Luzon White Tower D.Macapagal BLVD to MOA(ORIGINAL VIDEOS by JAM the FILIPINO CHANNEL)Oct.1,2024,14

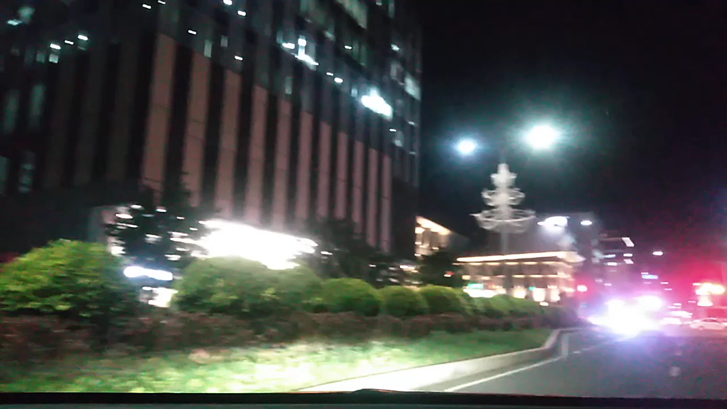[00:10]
White Tower, saan banda pa yan? It's a left post lane.
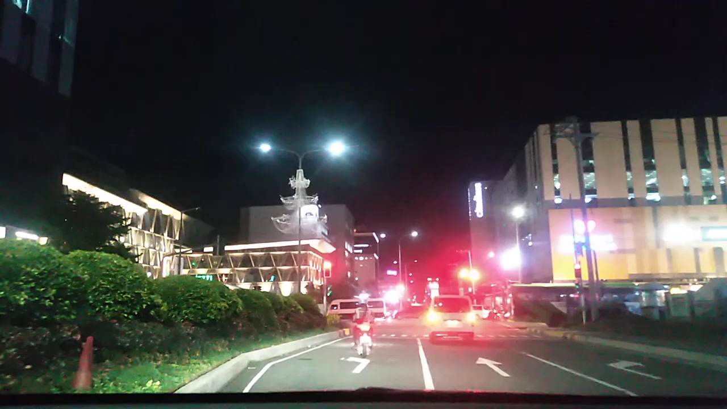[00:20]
Okay, dyan yan sa may Diosdado Macapagal Boulevard. At dadalhin natin sa SM Mall of Asia Pacific Drive entrance. Okay po, so magbabalik po tayo mamayang konti